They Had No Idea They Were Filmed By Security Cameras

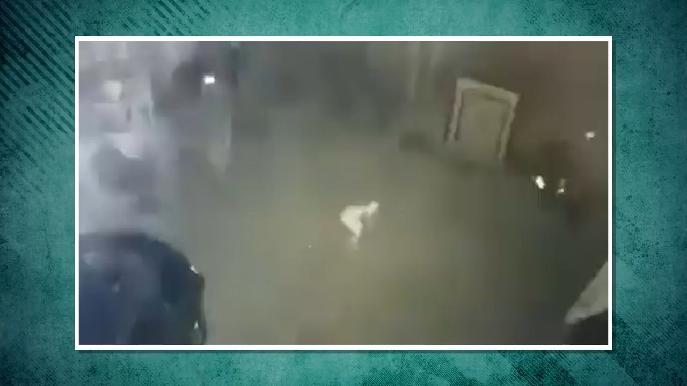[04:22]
This black and white CCTV footage from Moorhead, Kentucky, USA shows us an unusually pale figure.
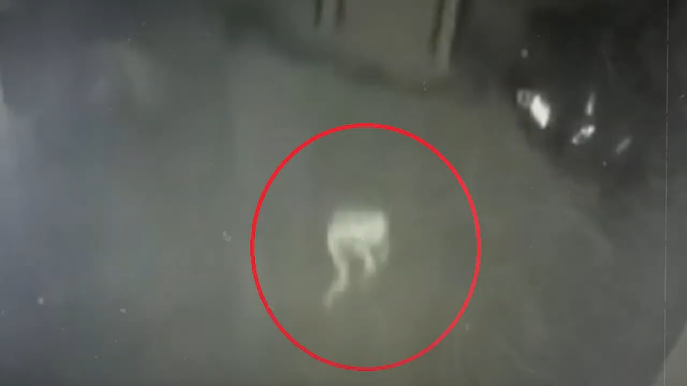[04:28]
Maybe a person, but maybe not.
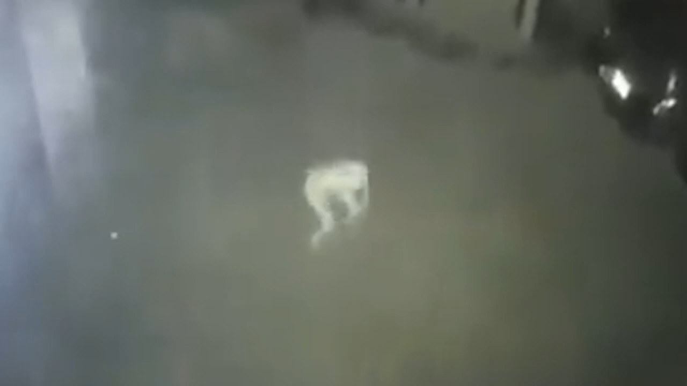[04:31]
The figure can be seen near the back garden of this home. You see it approaching the car in a rather disturbing manner. In the 33-second cryptic video, the strange thing appears to crouch and look for something.
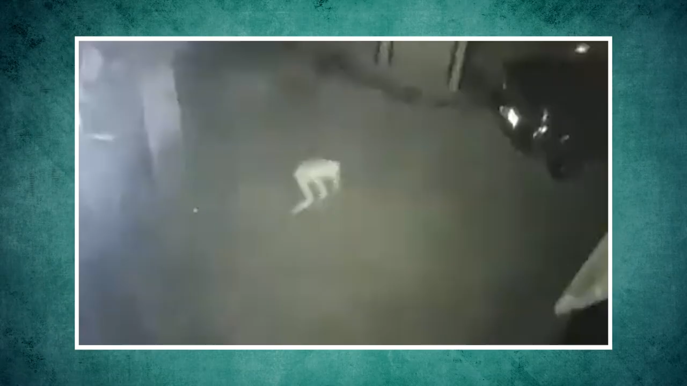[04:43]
So it's no wonder the footage is cause for alarm.
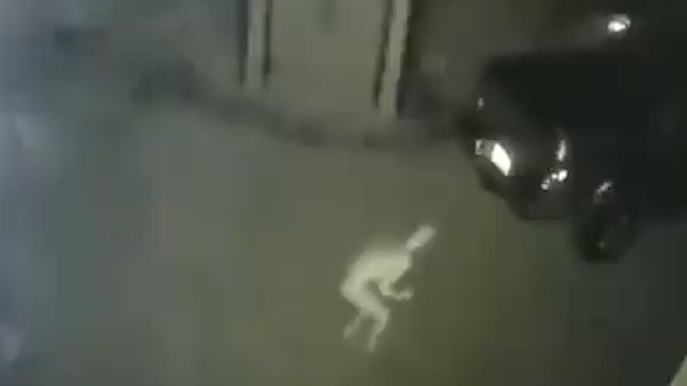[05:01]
You can't deny this mysterious figure is definitely not normal.
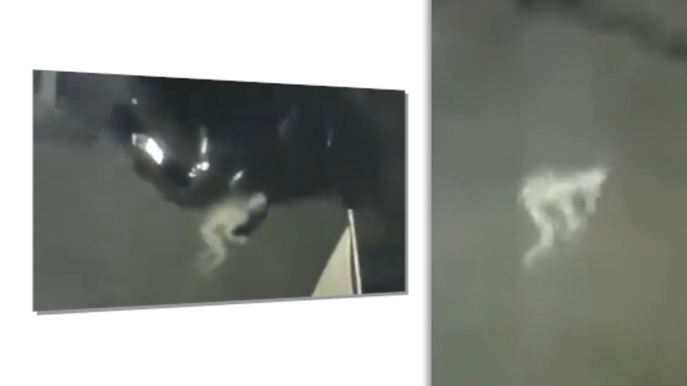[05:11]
And this mysterious pale figure caught on a security camera only keeps the debate going strong.
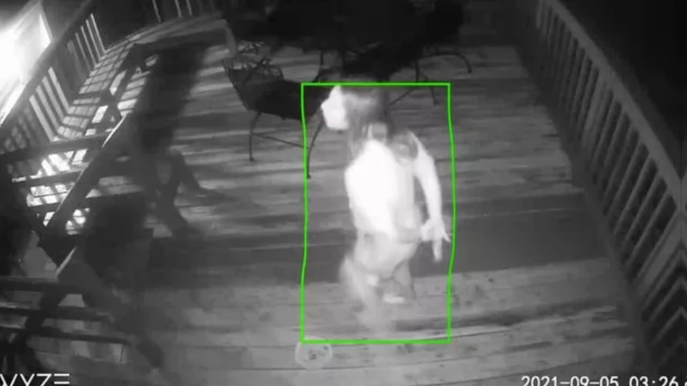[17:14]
The couple was spooked when they were awoken by a noise in their garden, only to find her in a zombie-like state wandering outside their deck in the middle of the night. The homeowner showed the doorbell camera footage to their son, who then posted it on social media.
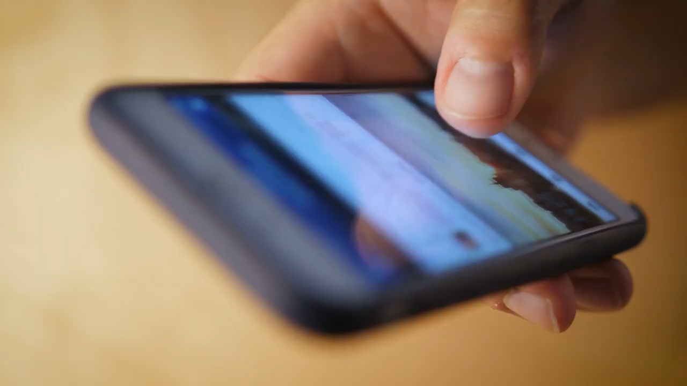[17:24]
In the clip timestamped at around 3.26 a barefooted woman in a loose t-shirt and skirt walks on the wooden deck while holding her hands behind her back.
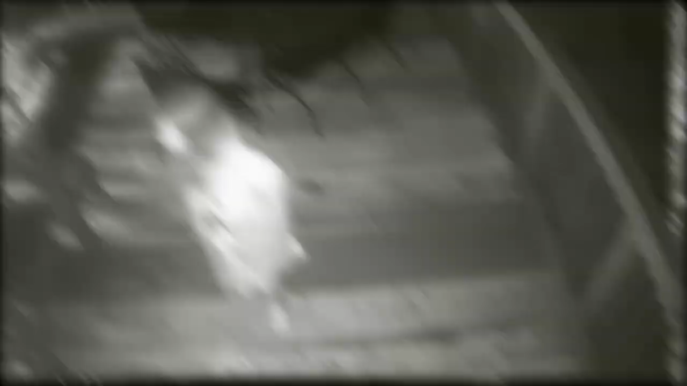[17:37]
Her movement is awkwardly terrifying when she steps backward and starts twitching her neck.
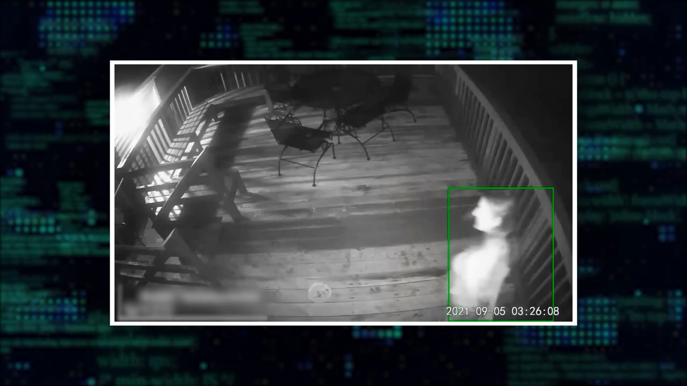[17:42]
She looks around and extends her arm for a second then walks across the deck towards the table and chairs.
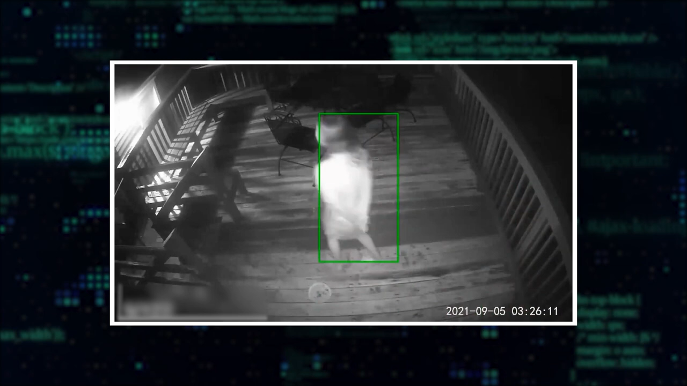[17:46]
The man explained that his parents originally thought it was their neighbor. But after filing a police report, the police positively identified her as someone who lives in the town over.